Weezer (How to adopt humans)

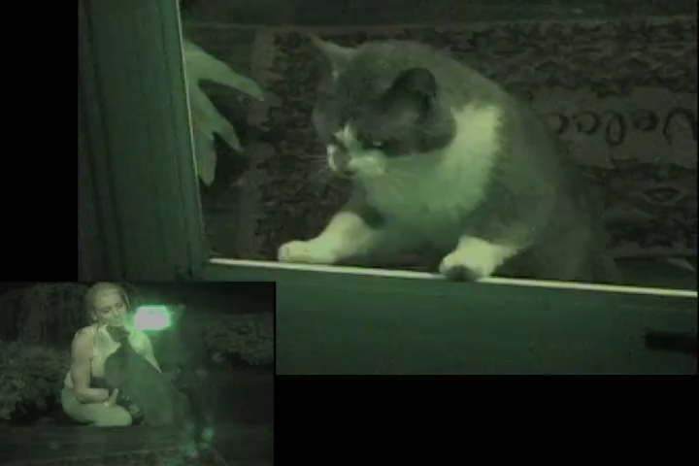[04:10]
Oh, God. I think I love that house. I don't know. Oh,
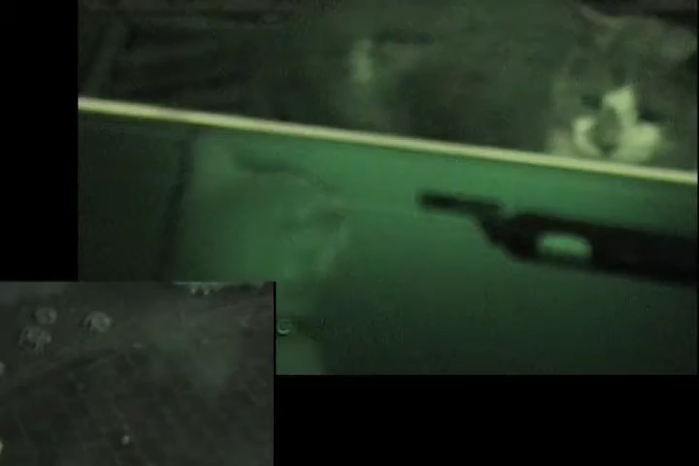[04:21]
sounds like, why are you grabbing my phone, Fanny? Are you okay with this now?
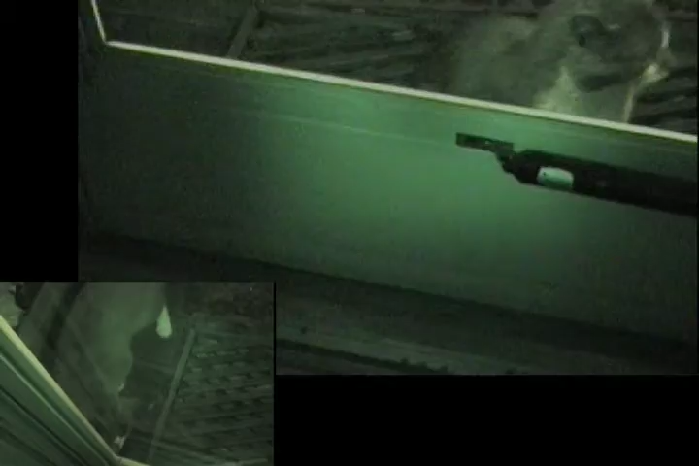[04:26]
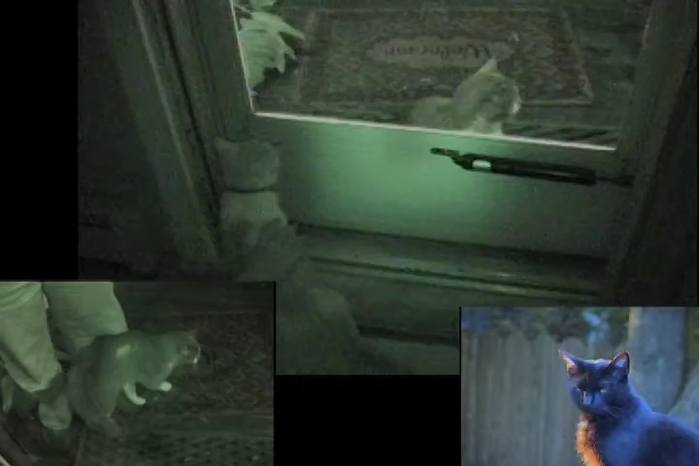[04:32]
He's had his bite taken out of his ear. Yeah, he's a tough guy. He may kick the crap out of our little boy.
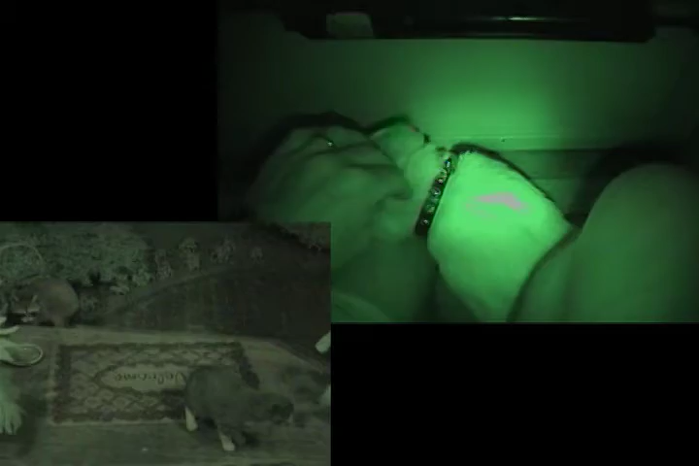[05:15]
can't tell if he has claws. Will you show us? Put feet that up.
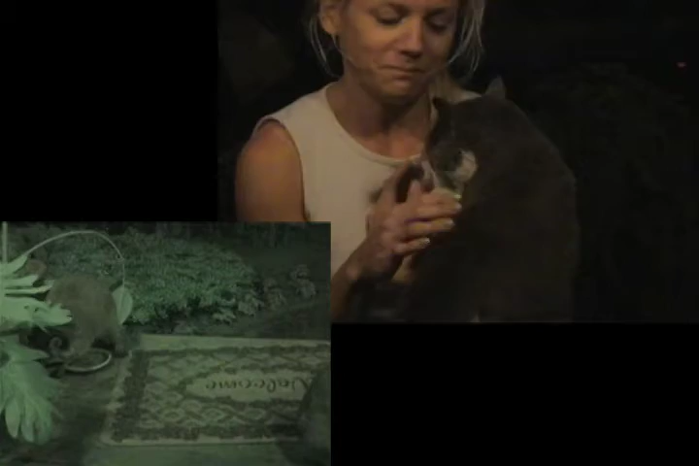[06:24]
Ooh, his little hands are so dexterous. Oh God.
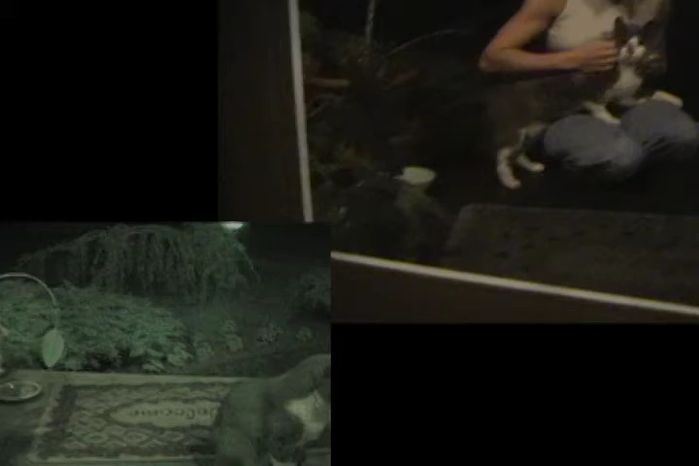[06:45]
Look at this. Oh my God.
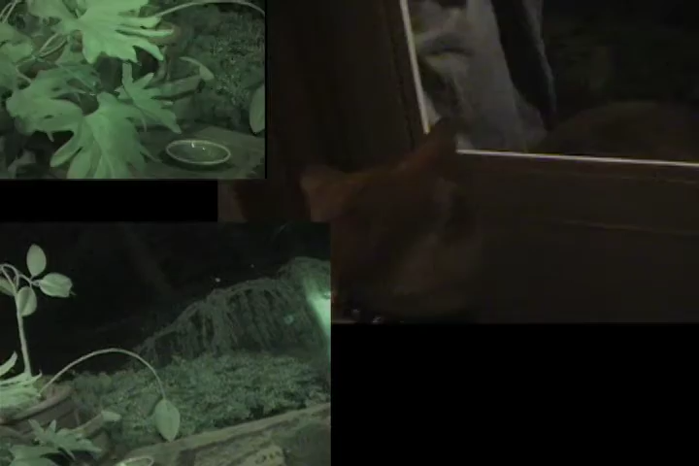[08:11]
Oh my God, he's so relaxed.
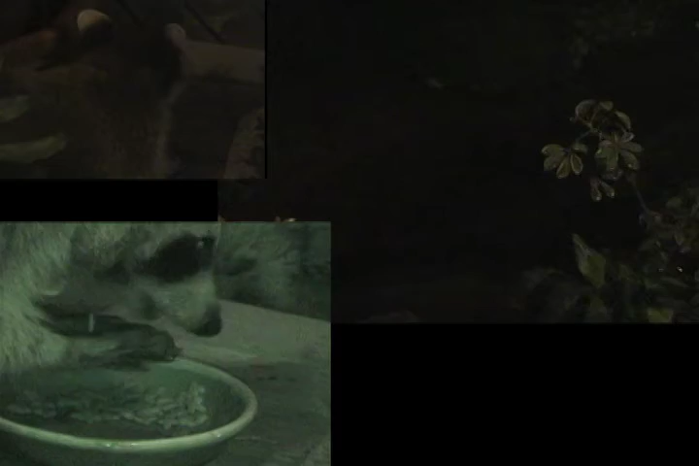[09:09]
Oh, he's sniffing his butt. Weezers. Oh.
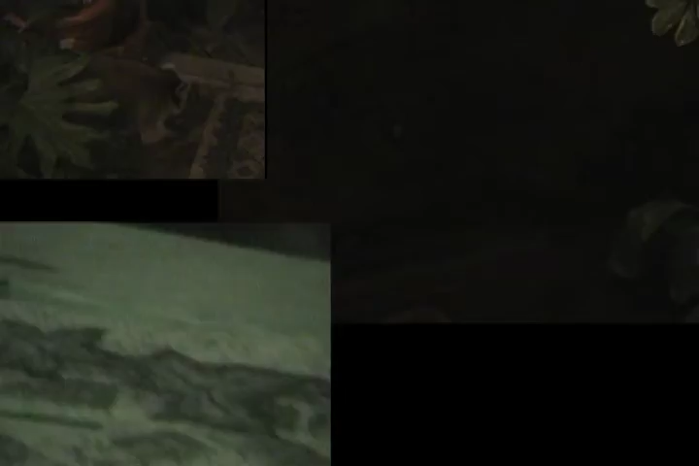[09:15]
Yeah, they also need to sniff Weezer's butt. Sunny does it too. Yeah, he is. That's a way of becoming more and more. It's so bizarre.
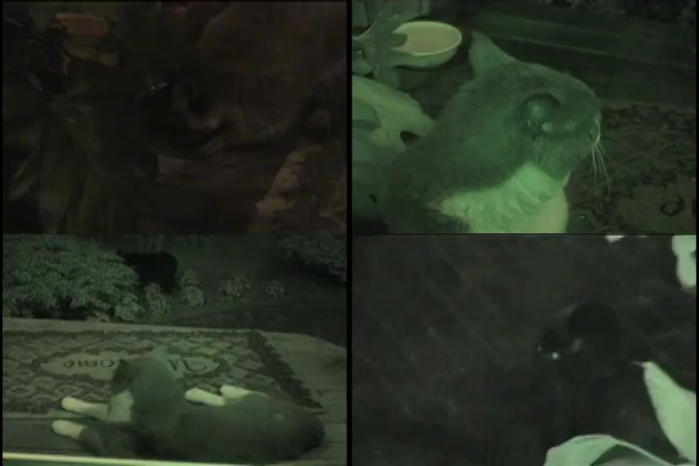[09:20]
Like, maybe, it's a good thing. He's definitely John. I know, he's got a great close-up of all the mouth.
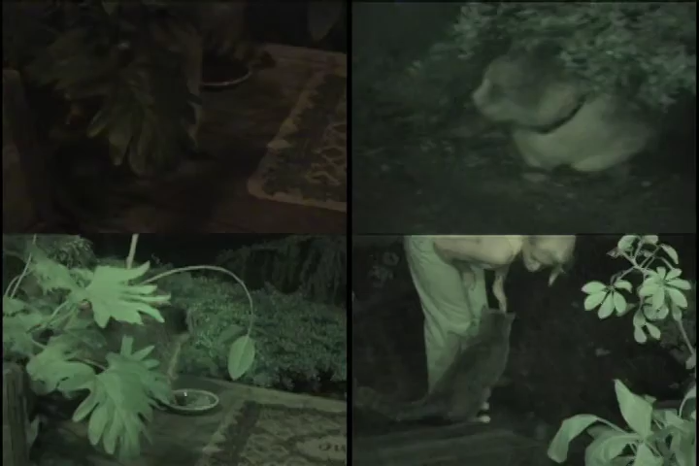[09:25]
He's friendly. He's people and cats. Intruder. Anything? Who, me?
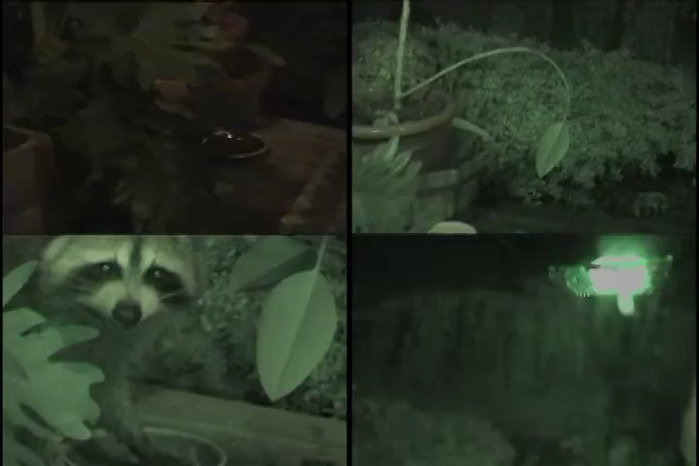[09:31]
He's still feeling weird. Oh, yeah, that's right. He's eating the whole ball. This one's weird. Dog is barking. There's mine.